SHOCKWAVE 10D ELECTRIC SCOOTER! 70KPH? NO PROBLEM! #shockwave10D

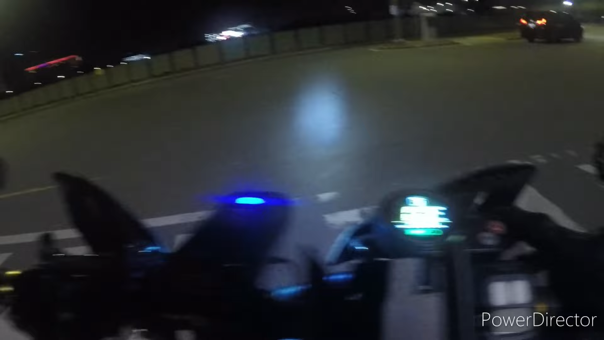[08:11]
Ang gear 1 nito, hindi ko napapakita sa inyo yung gearing, gear 3 na agad tayo. Gear 1 nito, 24 kilometers per hour. And gear 2, 40 kilometers per hour. Gear 3 tayo, bira tayo dito.
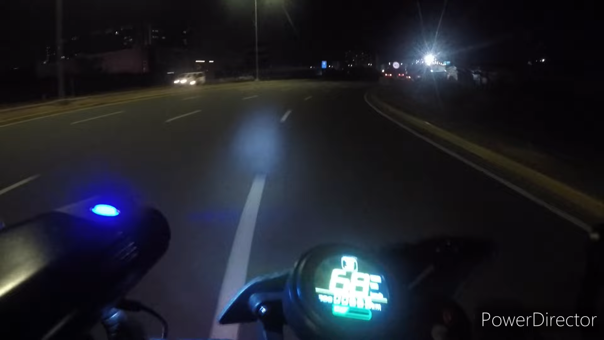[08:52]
Ayan, full throttle mga Choy. 68 ako. 69. 70.
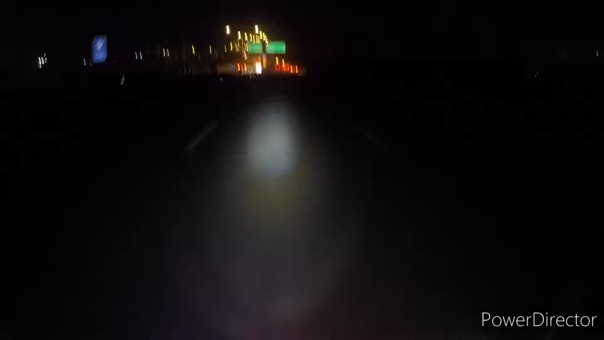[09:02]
70 kilometers per hour mga Choy. Nakayukuha ko.
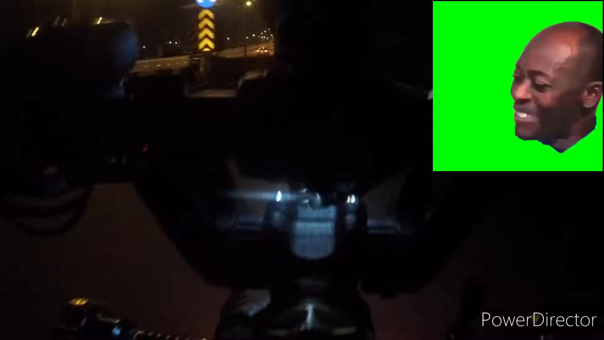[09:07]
Gas po na na. 70 tukod.
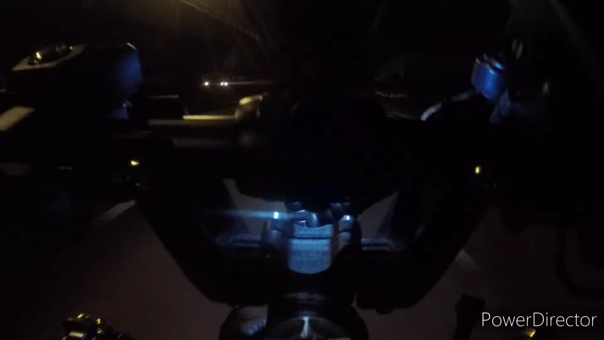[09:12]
Mga Choy. Full throttle.
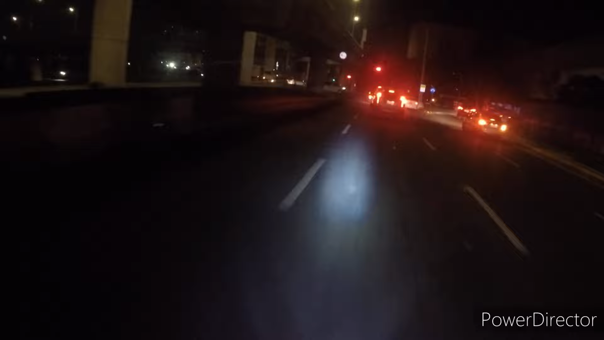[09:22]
Nagamit na ni O-Block na nakaikot-ikot na kami sa may Okada bago ako mag-test fire. Pag full charge to, mas matulin to. Ito na ulit, bira tayo dito. Naka-gaseron lights tayo, kitang-kita natin yung daan. Bira!
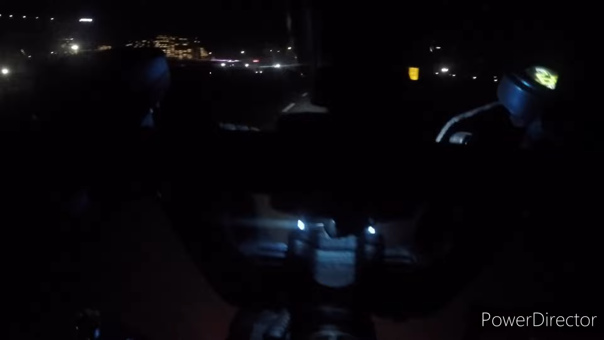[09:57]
Suspension wise, okay. Kita nyo naman, may bako. Sagad ako. Minor tayo dito. Tulen. Sarap ng suspension.
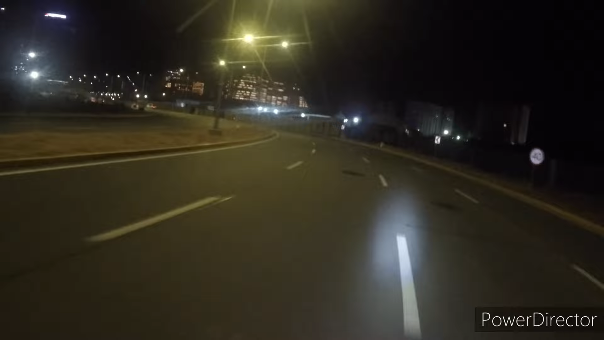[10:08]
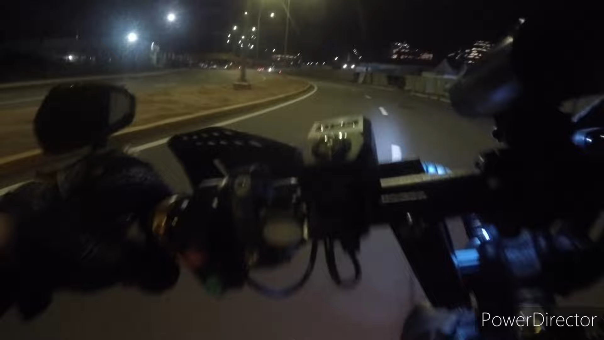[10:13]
Banking, 67, full throttle to. Dito tayo, bira ulit tayo sa bakas.